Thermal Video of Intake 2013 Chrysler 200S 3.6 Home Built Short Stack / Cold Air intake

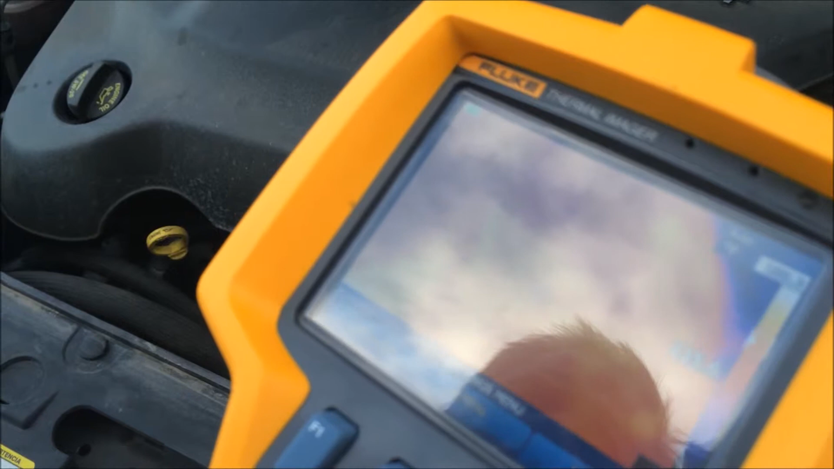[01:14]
if we look at the exhaust we'll let it calibrate here exhaust
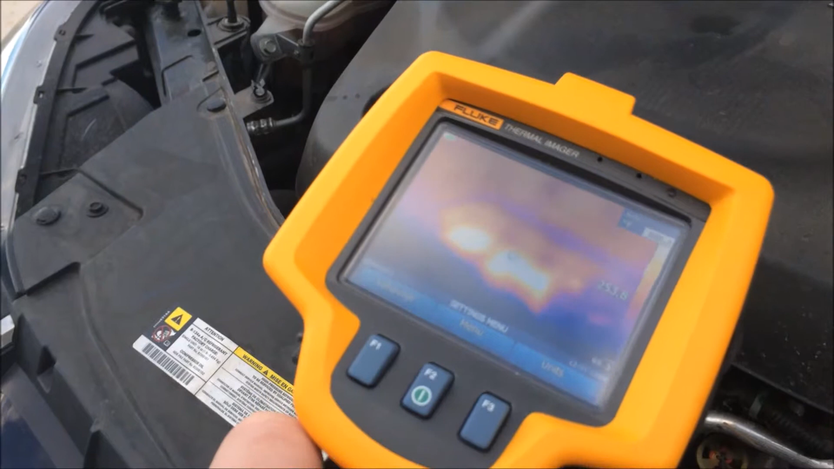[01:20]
should be pretty hot so it flashed about 300 350 and if we go back to the cold air intake or the intake
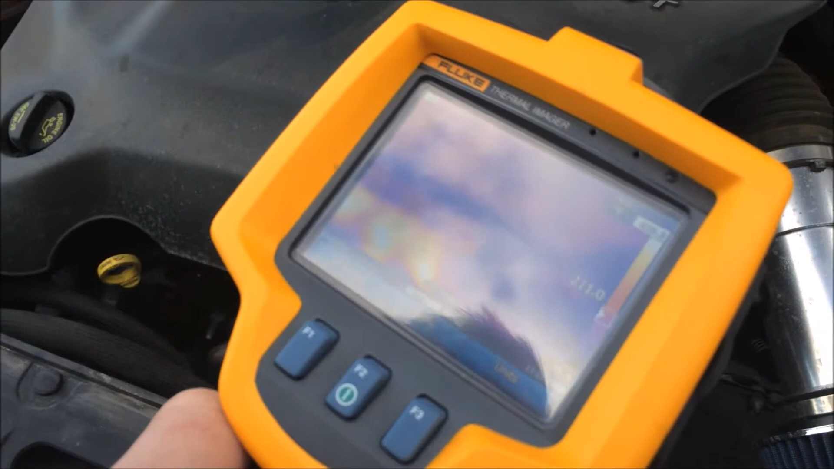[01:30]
what we're seeing there if I back up a little bit you
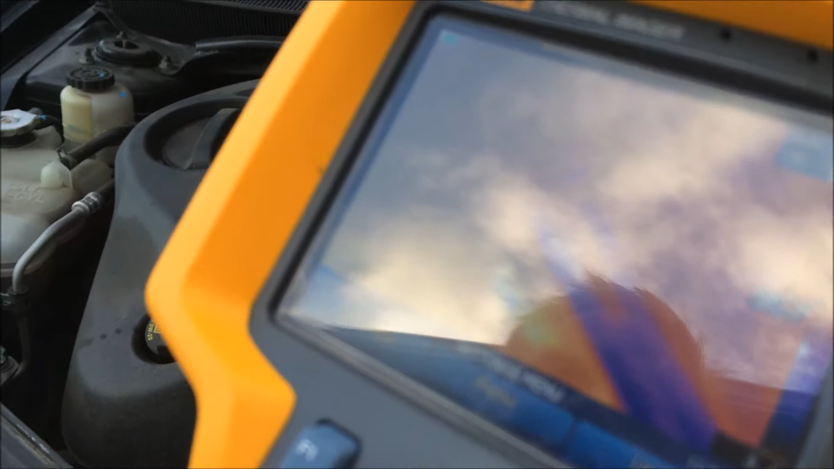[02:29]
but I think that's a pretty good temperature I mean you could see a couple hundred degrees
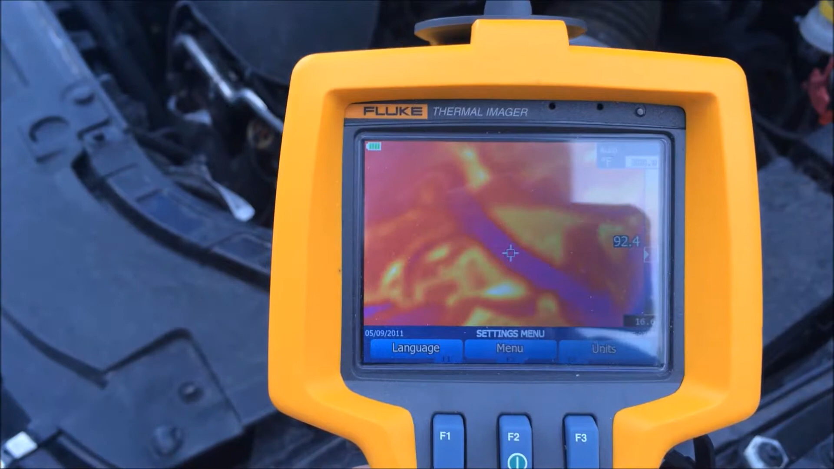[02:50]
bypass hose it's only 90 degrees as we come around here again the pipe itself pretty cold reading basically what the ambient air temperature
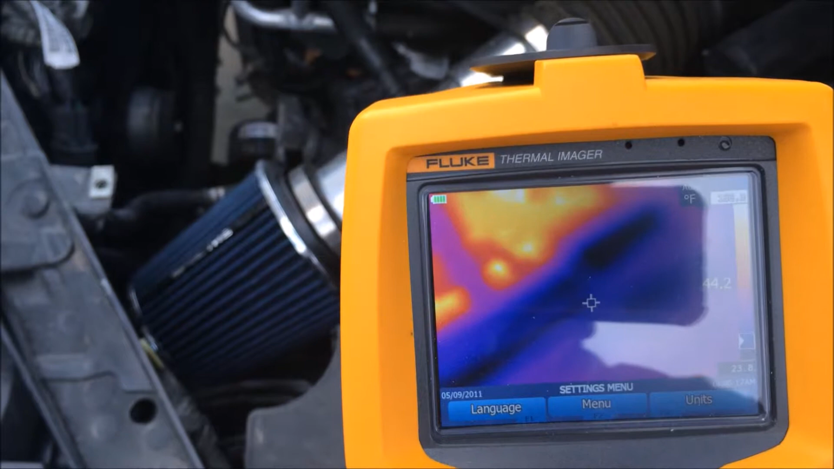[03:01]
is and that's just pulling in after 55 miles and then popping the hood and the comb filter again is starting to cool off this side of it is cooler than the other side and that makes sense because the radiator is right there and it's reading 90 degrees or so on the backside of the fan
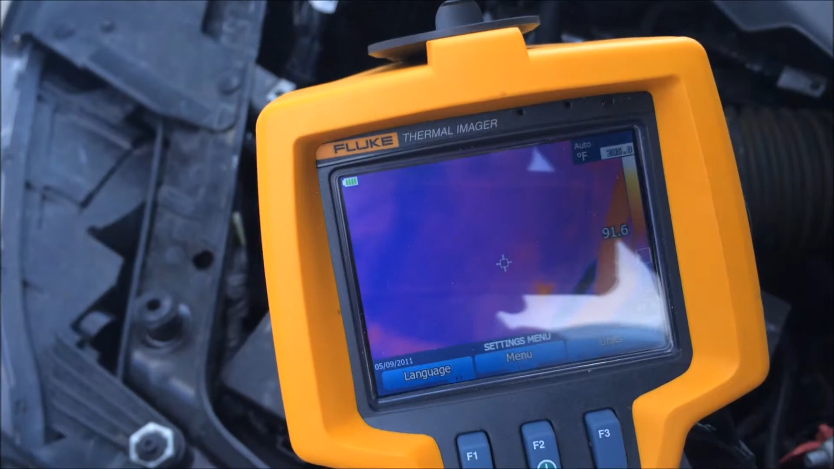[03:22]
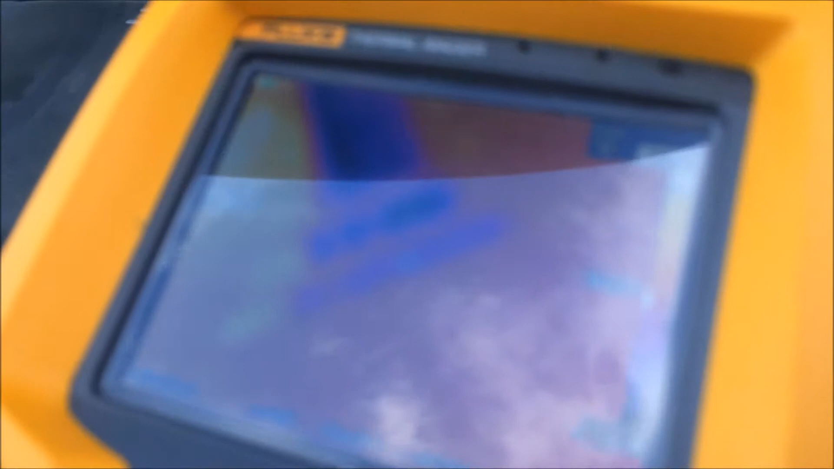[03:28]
okay so we're gonna try one other little thing I'm keeps having to calibrate because the temperature ranges
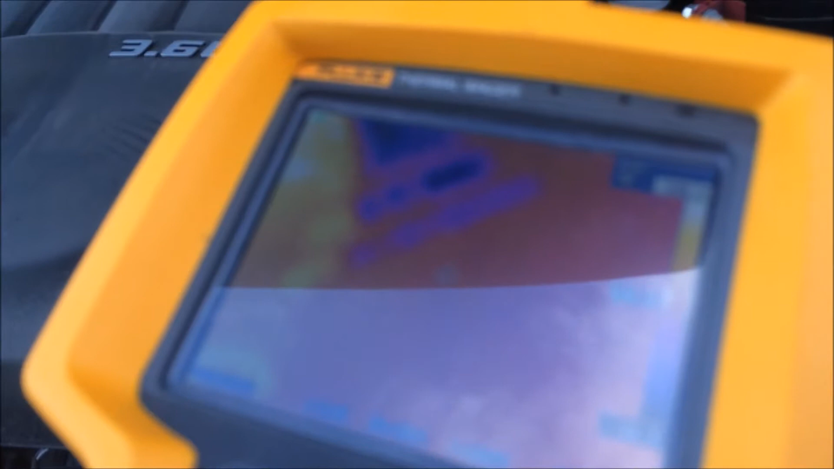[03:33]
inside the engine compartment are so different but I'm gonna you can see the comb filter is cooling
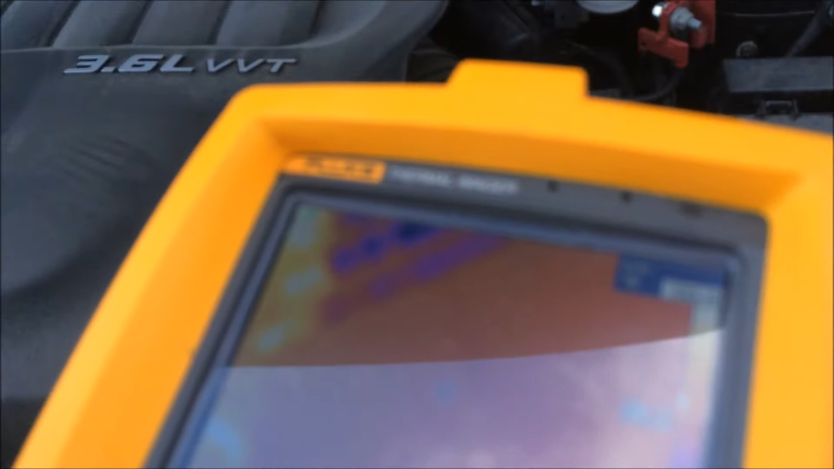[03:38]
off pretty fast the pipe though is pretty close to the 40 45 degrees that we saw it at originally right through that section we're gonna start it up no we're not because apparently it won't do it with the hood
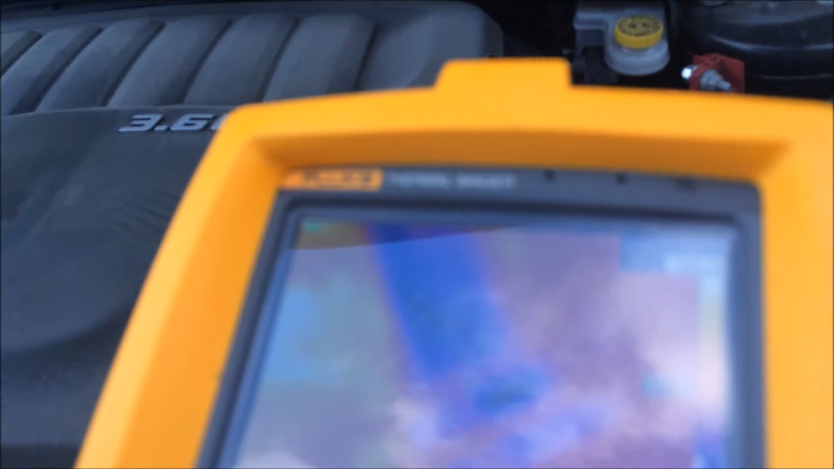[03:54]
sensors up but that will give you kind of a look at what's going on with this cold air filter
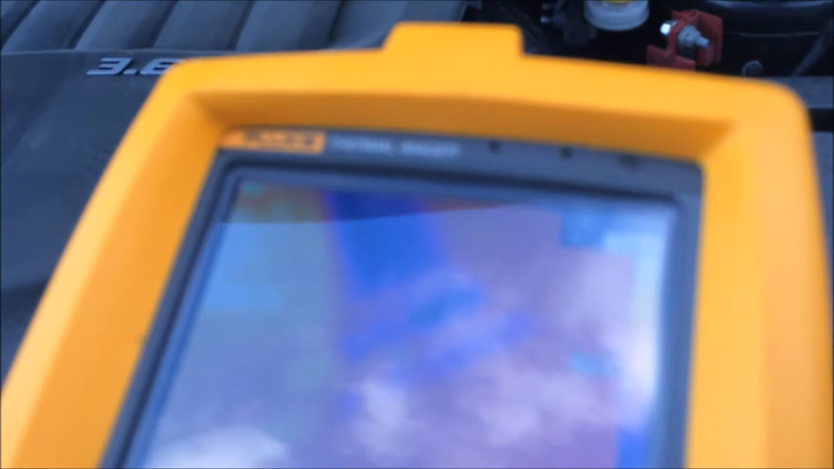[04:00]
and then just take one more look at the filter without there you go you can see there's nothing specific to trying to route